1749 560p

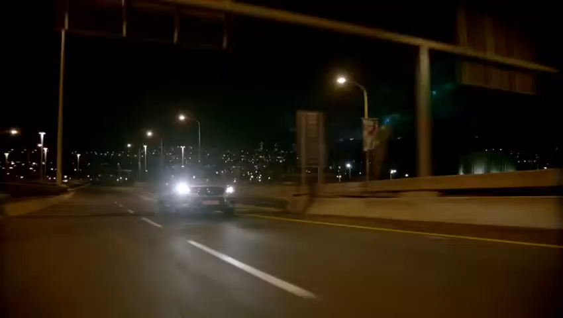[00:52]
The active Night View Assist Plus with Spotlight
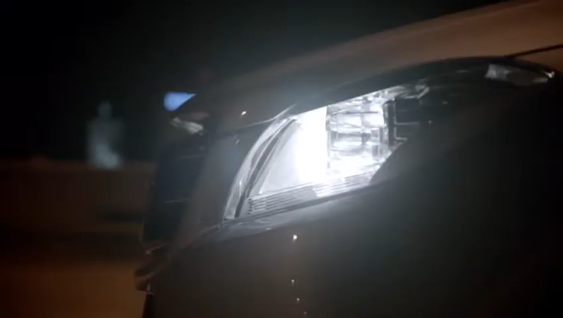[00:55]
function highlights possible dangers in the driver's field of vision, specifically pointing out people identified on the road.
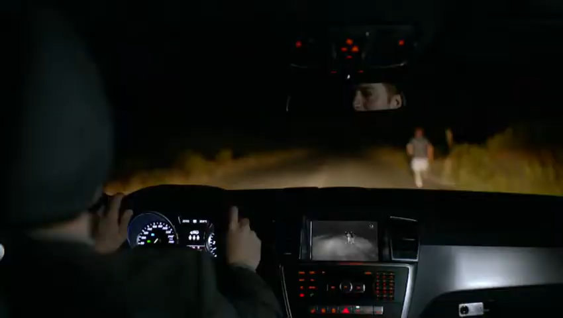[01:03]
As a result, pedestrians can be seen earlier in darkness, while other road users and oncoming traffic remain ineffective.